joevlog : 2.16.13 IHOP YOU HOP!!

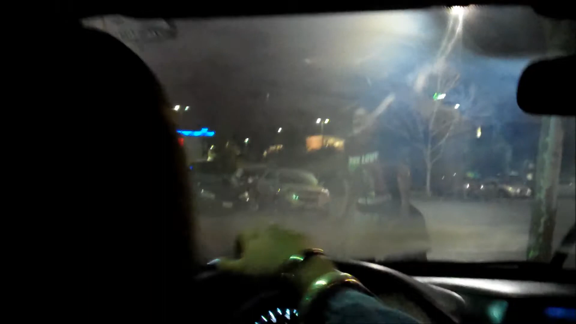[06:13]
fucking fix my. I can't see. My fucking window is foggy in the back.